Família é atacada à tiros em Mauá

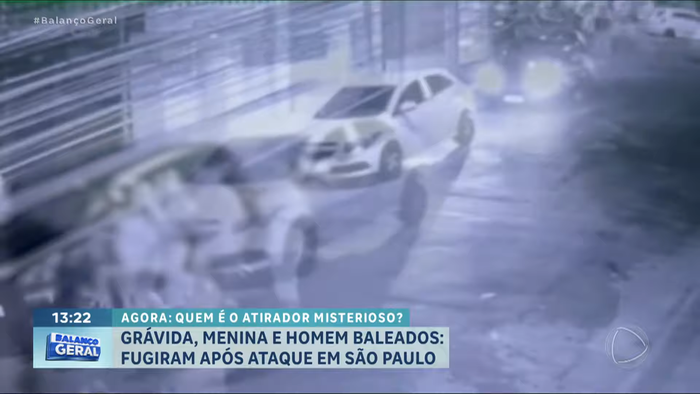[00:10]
Três pessoas foram baleadas, um homem, uma mulher grávida e uma menina de 10 anos. Todos foram levados ao hospital, mas o homem não resistiu aos ferimentos. Olha lá, ó.